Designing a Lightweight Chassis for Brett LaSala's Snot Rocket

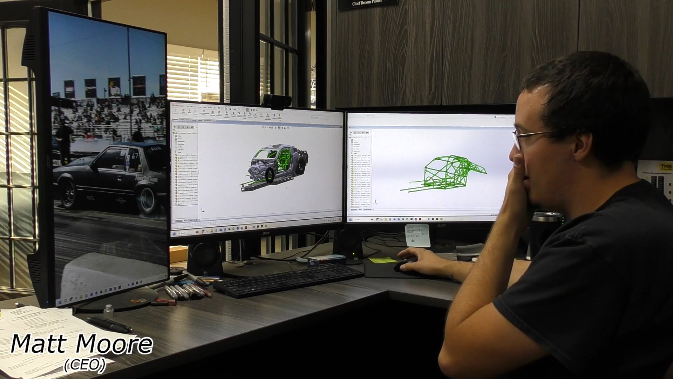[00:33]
So what you see here is
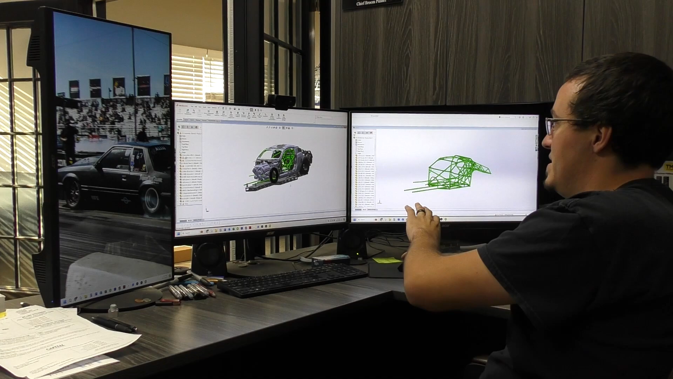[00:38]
two different scans of the same car.
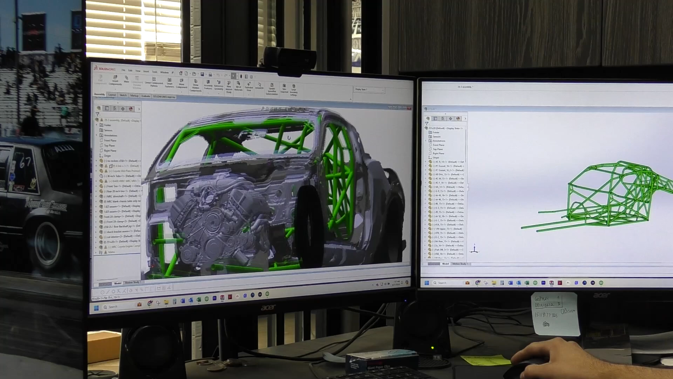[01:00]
So as you can tell with the factory structure this part of the cage would be going through it.
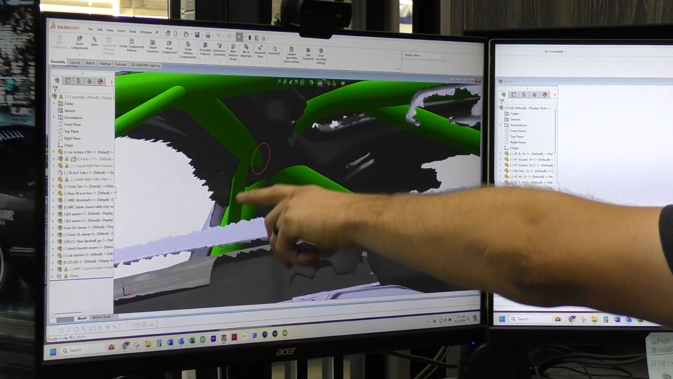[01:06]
So I went back through and re-scanned the inside of the car after we already cut it.